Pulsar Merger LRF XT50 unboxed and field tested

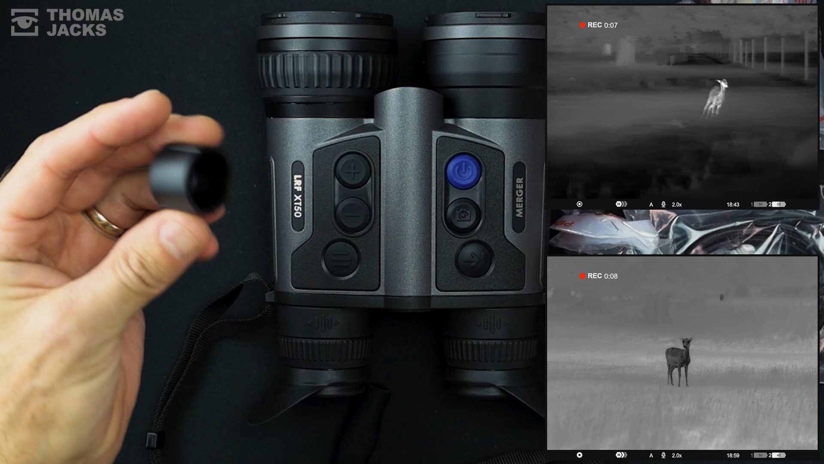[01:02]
There's a cap for the removable battery, plus you get a spare. To charge your external batteries, there's a double charging dock. The USB cable with USB-C connectors for fast charging and transfer of your videos.
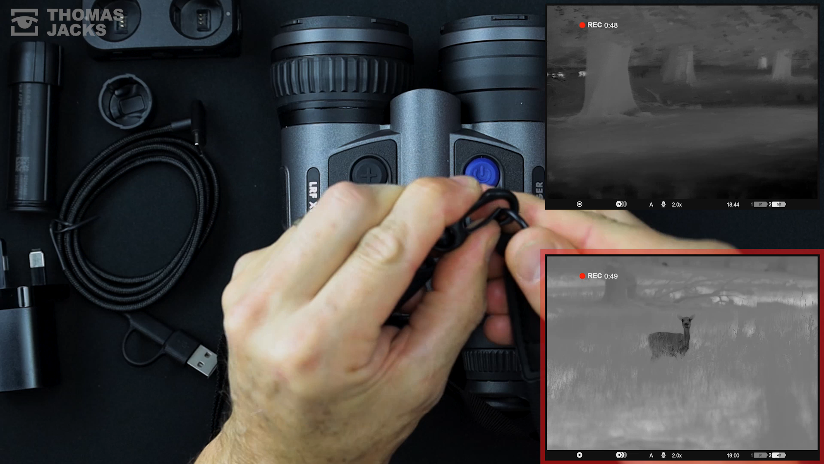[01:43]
Digital image stabilisation, like you'd find on a camera, which we'll come back to. There's a neoprene neck strap. Or a carry pouch with a silent, fastener-free lid and a handy pocket for a lens cloth.
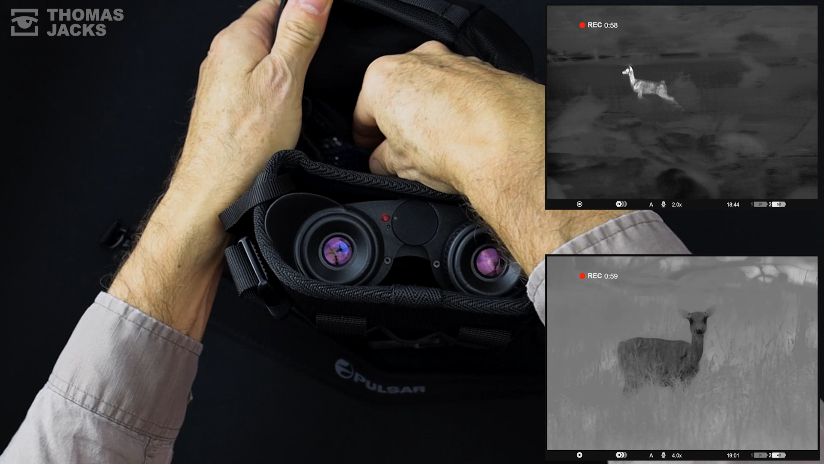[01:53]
It's effortless. You could clip the pouch to your belt, a pack or use these buckles to attach to a shoulder strap.
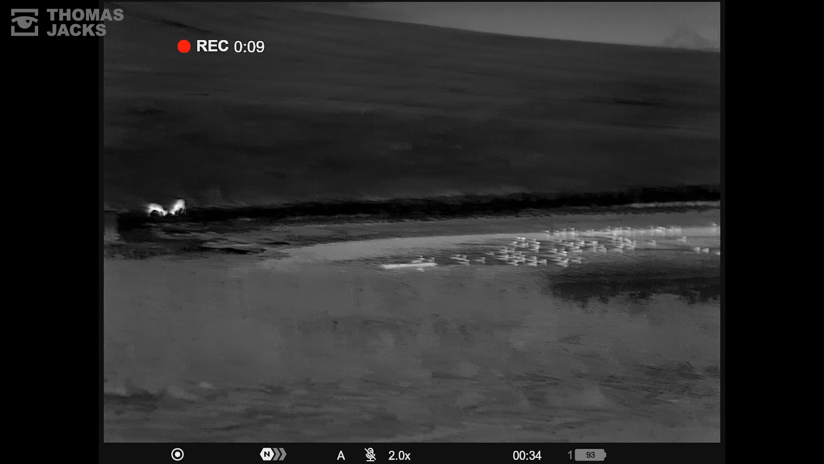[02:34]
But it comfortably zooms digitally all the way up to 16 times.
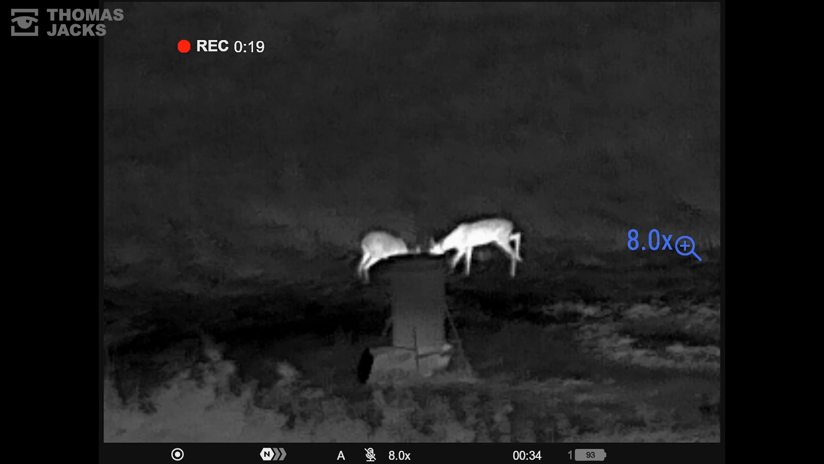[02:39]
Of course, there's more colour palettes than you can shake a stick at to reveal all kinds of detail or reduce eye strain. And this is what it looks like handheld and digitally stabilised.
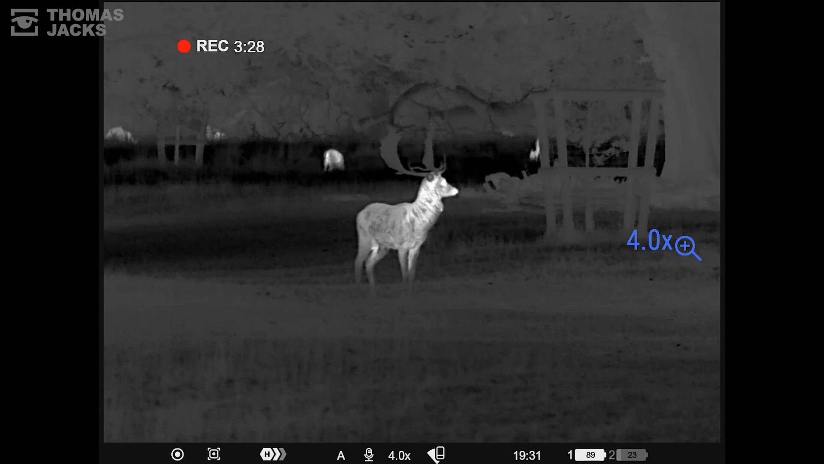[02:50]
A benefit that becomes more apparent when you zoom. It doesn't just connect to your phone.
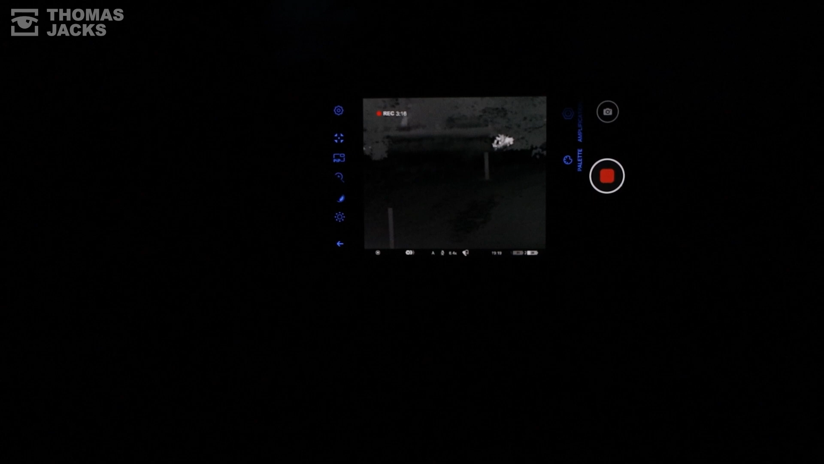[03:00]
You can operate it remotely from your phone too. That's handy for sharing.
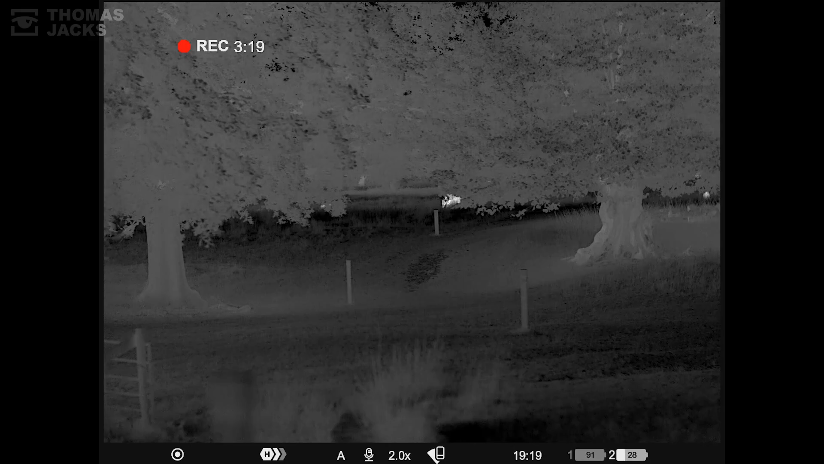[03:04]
And not forgetting the laser rangefinder. So you know precisely how far that is.
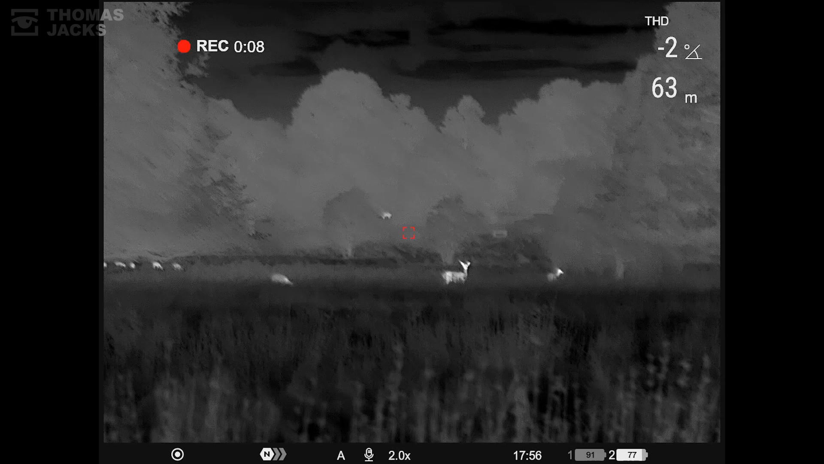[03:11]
Or those two. This is the Pulsar Merger LRFX T50.